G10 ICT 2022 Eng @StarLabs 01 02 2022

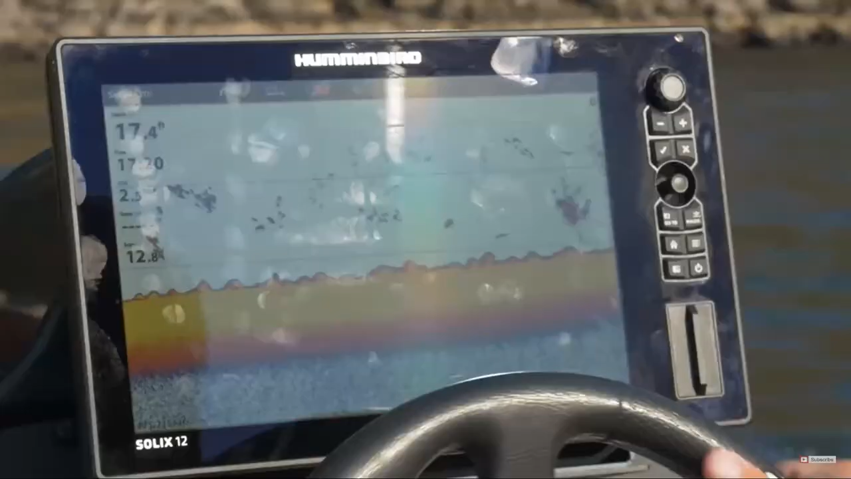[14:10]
All right, guys, let me kind of paint the picture of the situation we're in. We're out on a mud flat.
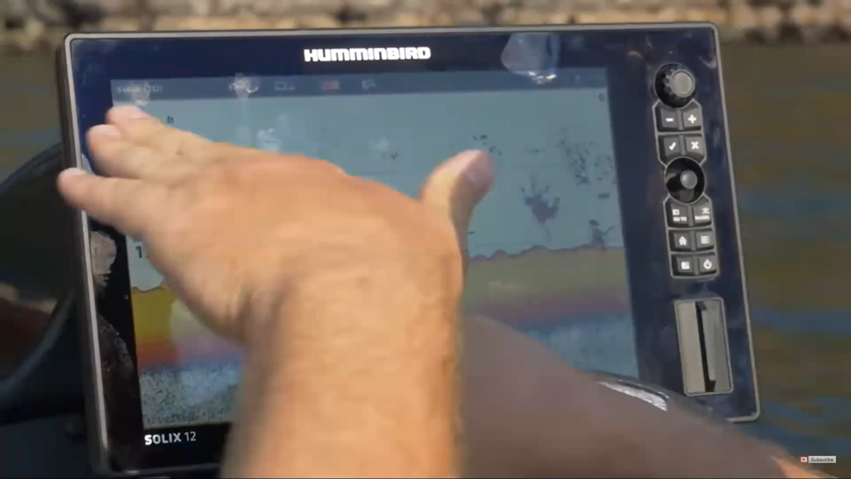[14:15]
We're about 30 yards off of a sheer rock wall.
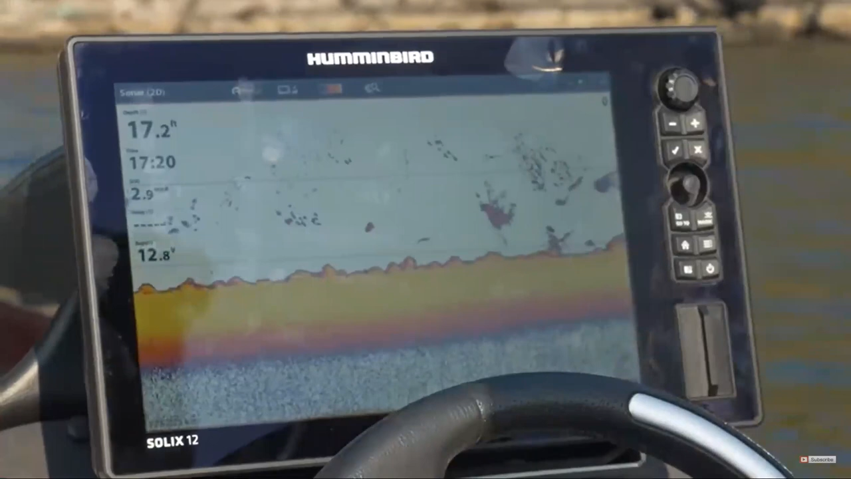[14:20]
On screen: depth 17.2 ft
So here, as he explains, you can hear like there are some mud slugs. This is the ground of the like under the water, right? So later he will explain these kind of curves
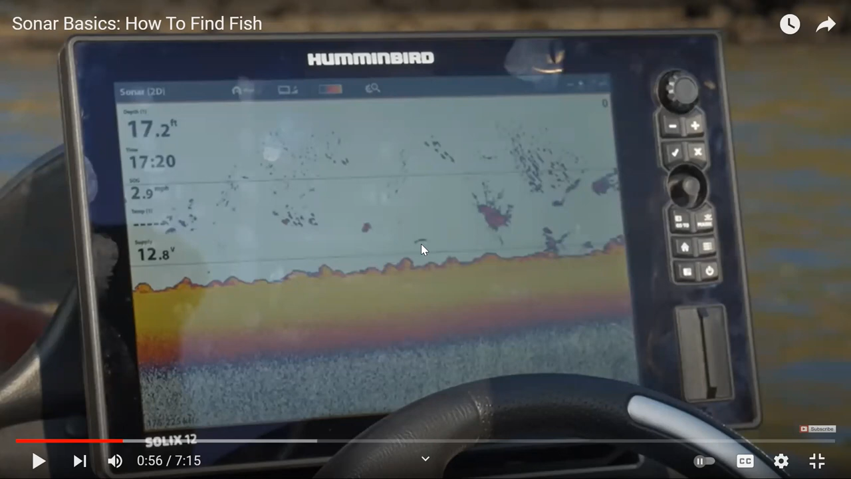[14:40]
are going to be the fish gathering around. Fairly flat out here.
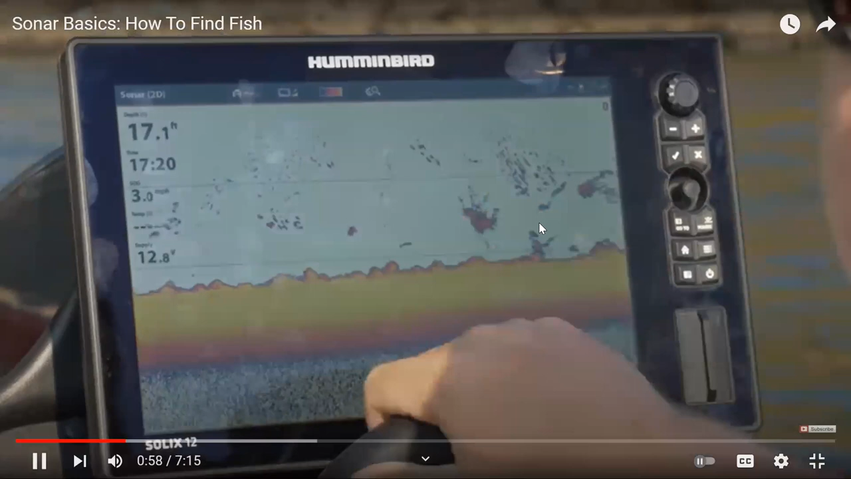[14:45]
This is a known big fish spot here on Clear Lake.
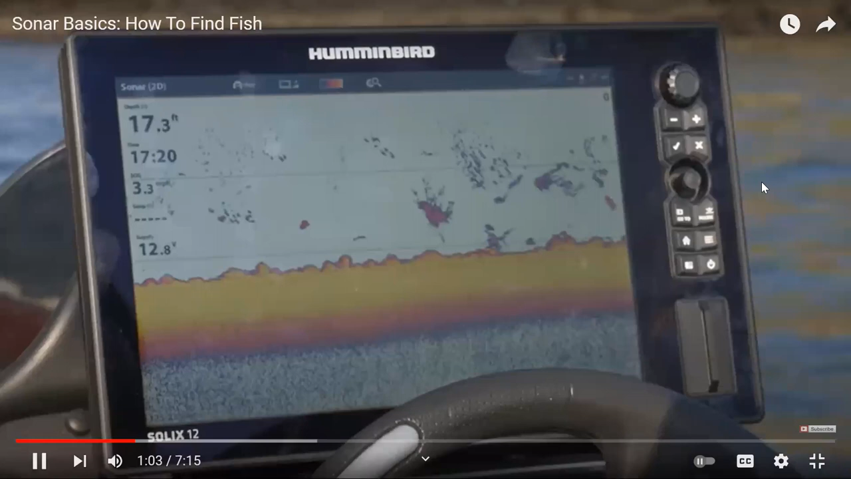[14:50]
Lots of bait fish activity, shad, bluegill, crappie, and lots and lots of giant largemouth.
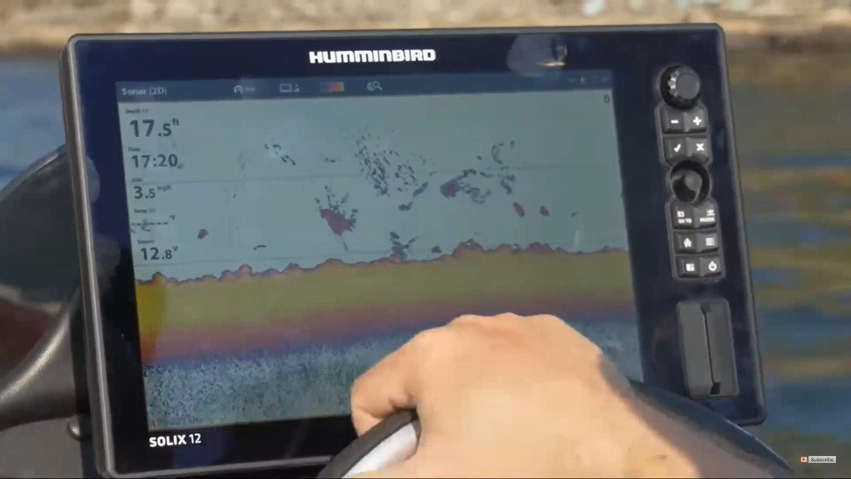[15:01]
On screen: depth 17.5 ft, speed 3.5 mph
We get lots of catfish here too, but we're gonna idle through here and I'm gonna kind of show you guys
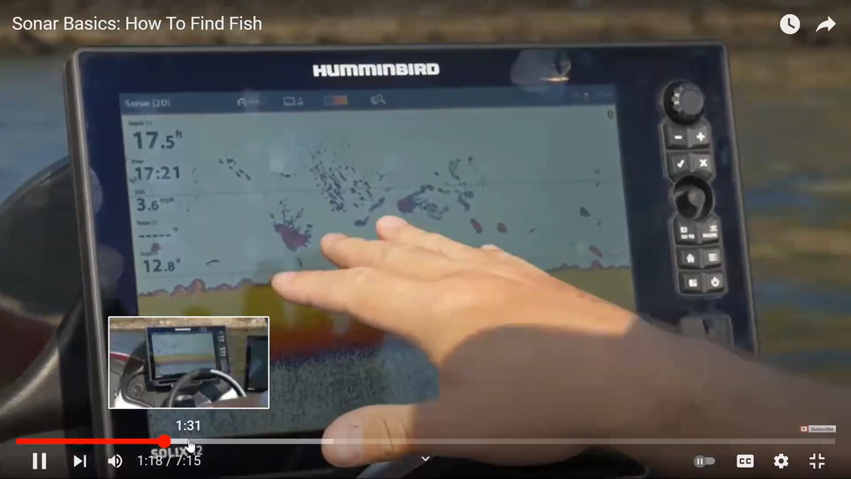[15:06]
On screen: depth 17.5 ft, speed 3.6 mph
what it's showing me and cover just a few details about these new units. You know, a lot of times
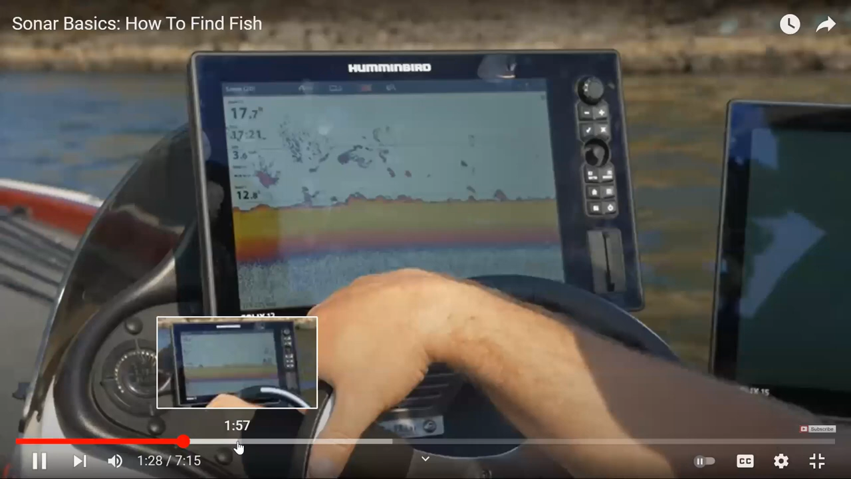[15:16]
we go out and we get nice stuff and we don't really know how to use it.
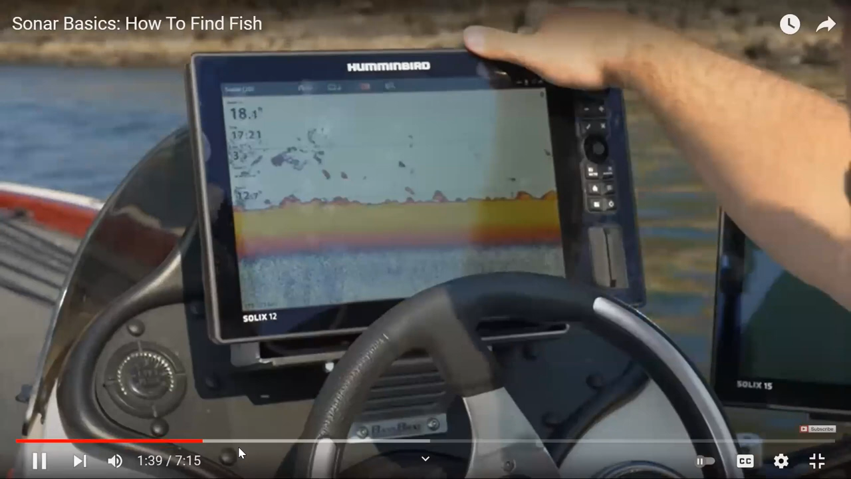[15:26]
And even the entry level units are so much better than we had 5, 10, 15 years ago.
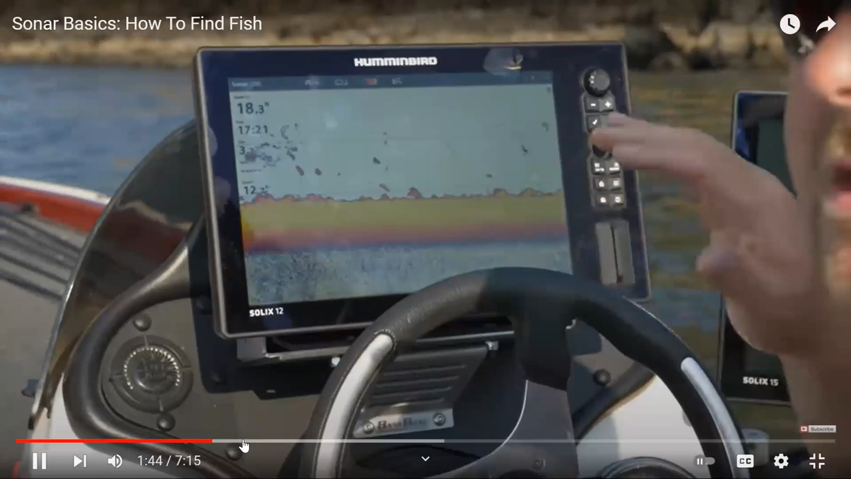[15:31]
It can be a little overwhelming. So the first thing you need to understand about your unit,
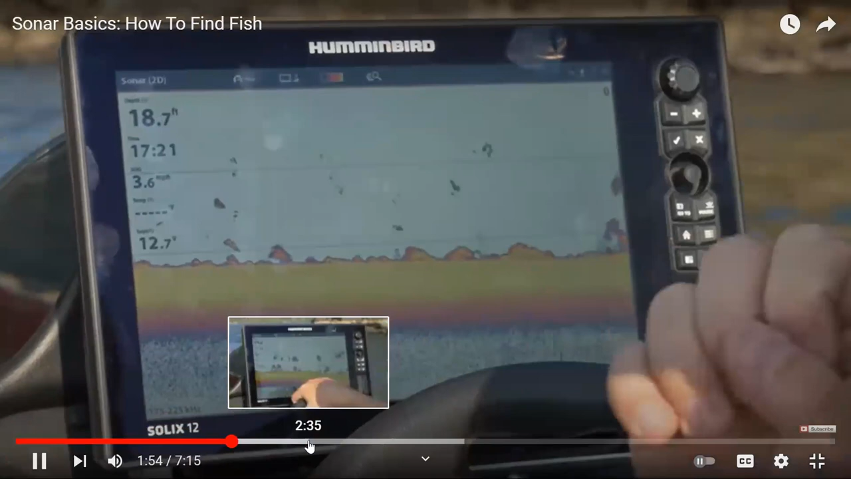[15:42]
On screen: depth 18.7 ft, speed 3.6 mph
it shoots a pulse down to the bottom and bounces back up. That is your reading.
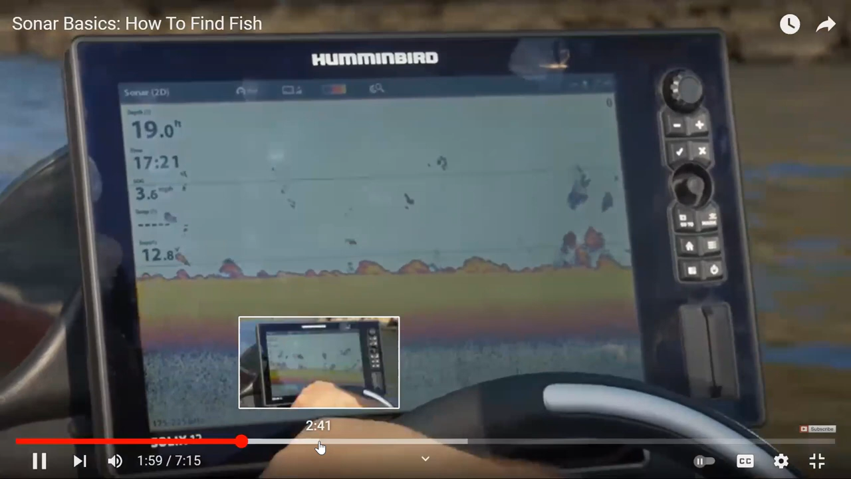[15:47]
The sonar cone, understand.
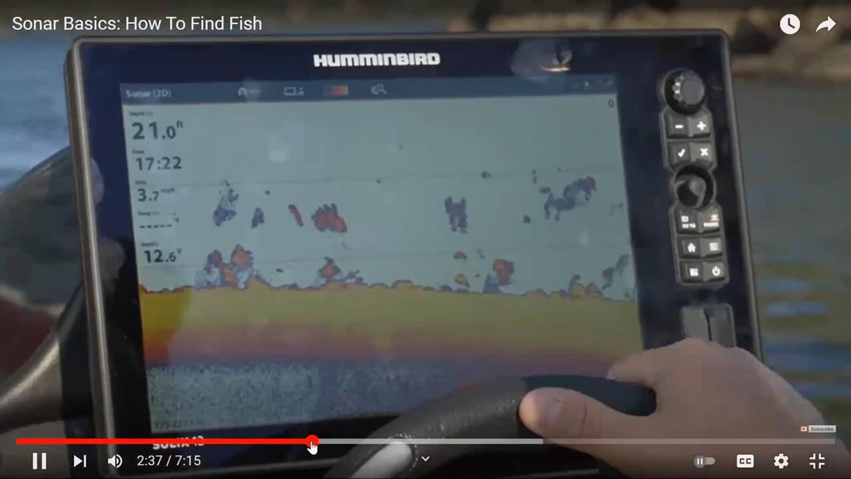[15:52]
On screen: speed 3.7 mph
The next thing, you are looking for arches.
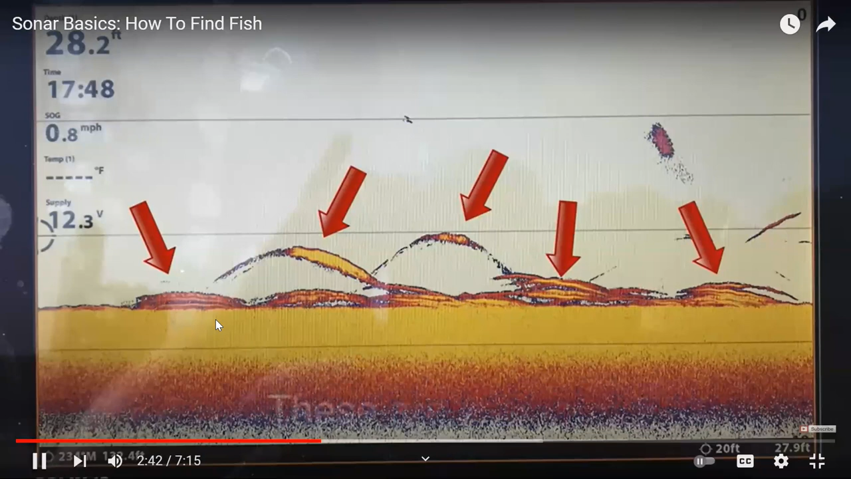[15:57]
On screen: speed 0.8 mph
Arches? Yeah, people hear this carefully, what's happened with the arches.
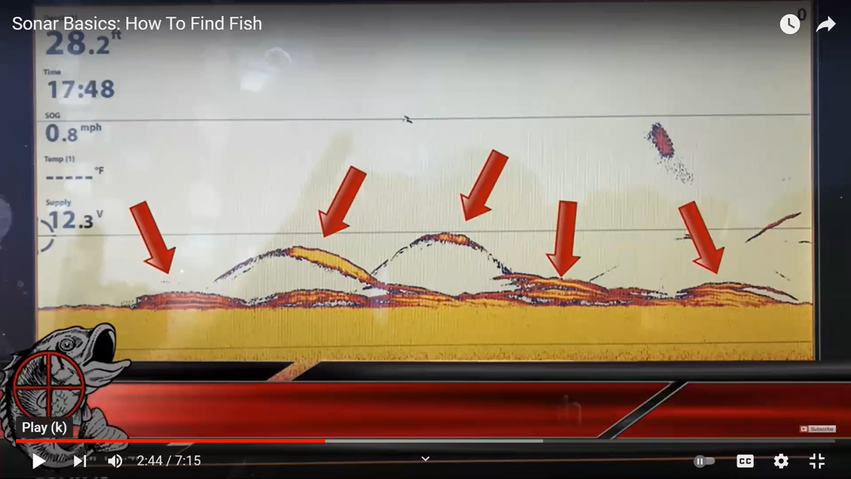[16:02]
On screen: depth 28.2 ft, speed 0.8 mph
Or lines. An arch is when that fish
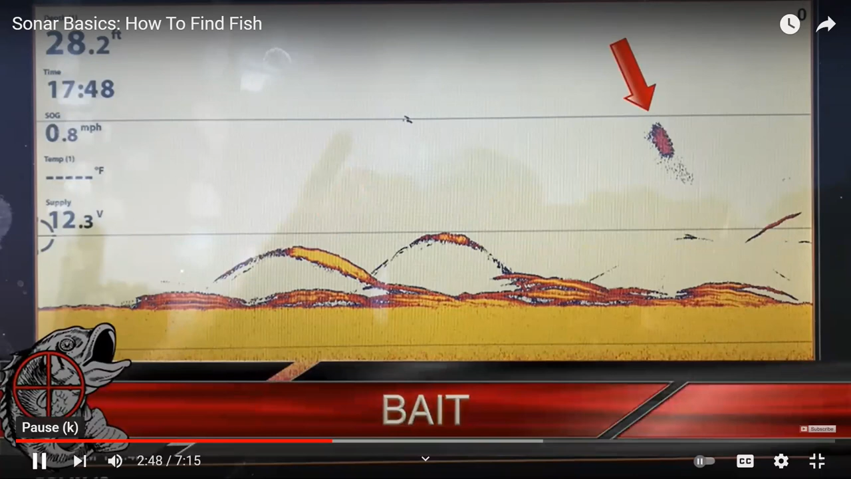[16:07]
On screen: speed 0.8 mph
has come and gone through that sonar ping, through that cone.
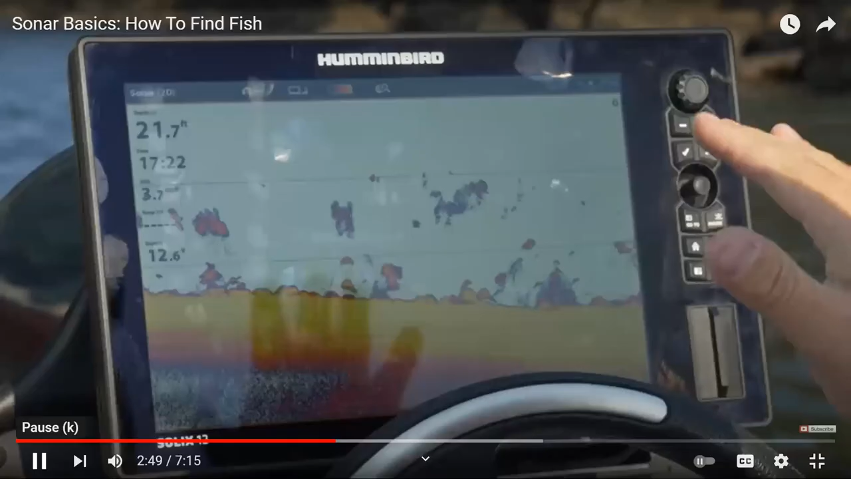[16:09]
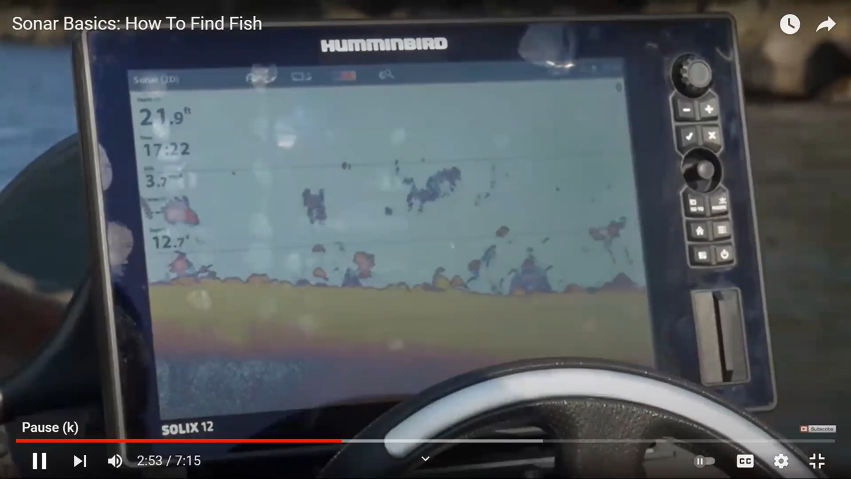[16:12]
A line means it is staying there and